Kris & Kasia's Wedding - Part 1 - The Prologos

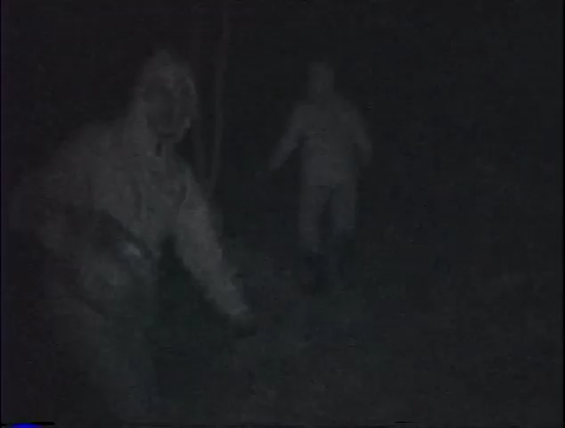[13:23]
Up this mountain. Run! This is Kasia's quick. Hey, wait for us! Her shortcut. This is her shortcut.
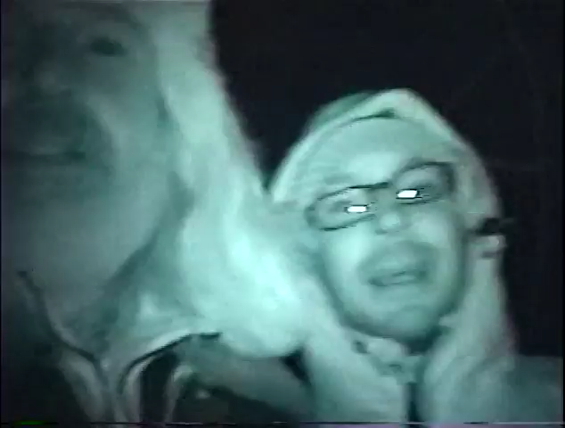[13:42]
Okay, here's me and Kris trying to get up the mountain here. I'm doing just fine. Yeah. Old man. Take a look at my life. I'm a lot like. There she is. Oh. Oh, shit. Ah. Guys, you're from UP.
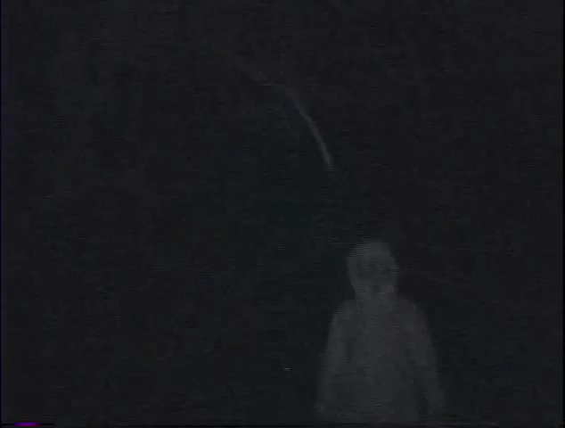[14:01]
Yeah. But I'm holding a camera, so that's all my attention is going to. This is our shortcut to the woods.
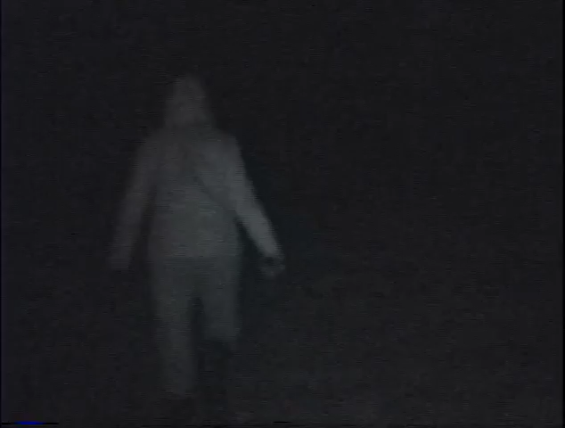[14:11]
Now, if anybody doesn't know Kris's fiance, now you will. Because she's taking us. The forest where many people got killed during the Second World War. Yes. Oh, great. What? All these spirits. Are there still Nazis out here? No, but this castle next to you, that was the Nazi thing. Yeah, I should have. Okay. Oh, boy. Okay.